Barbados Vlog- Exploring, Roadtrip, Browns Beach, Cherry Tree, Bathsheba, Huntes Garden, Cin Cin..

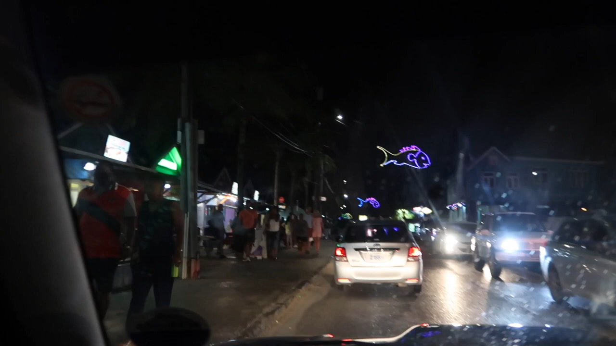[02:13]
So this is basically the fish fry, which is really cute. We're just driving to get some food now.